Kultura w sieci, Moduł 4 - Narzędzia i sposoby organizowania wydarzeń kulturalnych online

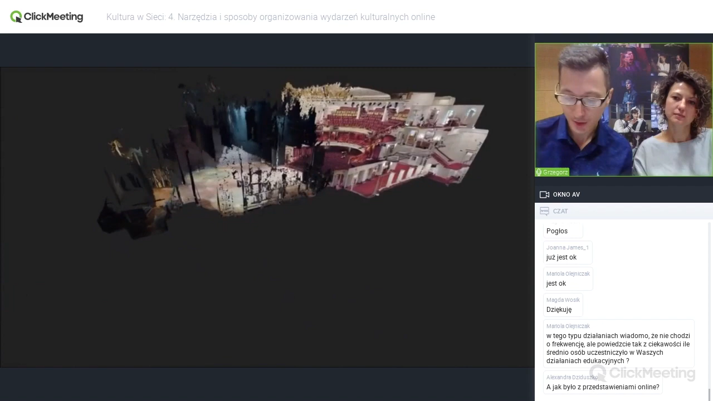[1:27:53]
czyli to jest wykorzystanie technologii 3D, czyli takiego spaceru wirtualnego do tego, aby zachęcić naszych odbiorców do odwiedzenia naszej instytucji,
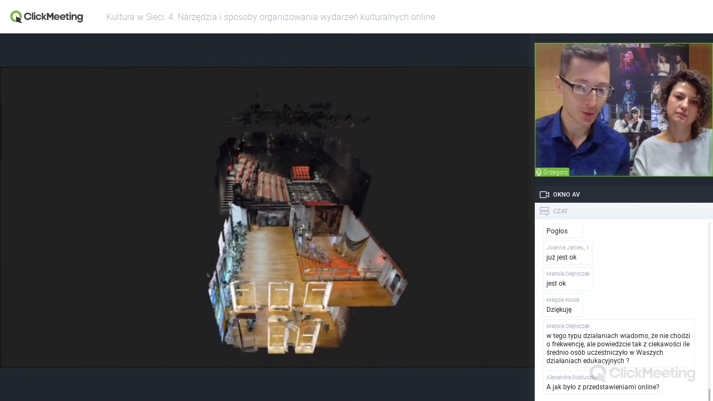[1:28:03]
bądź zachęcić do obejrzenia wystaw wirtualnych.